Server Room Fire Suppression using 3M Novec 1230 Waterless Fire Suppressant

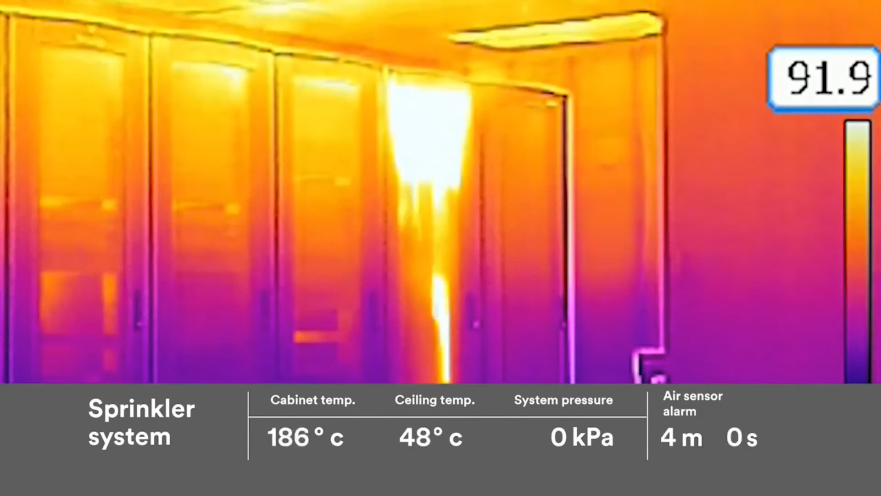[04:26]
and dense black smoke fills the room finally after nearly four minutes the sprinkler heads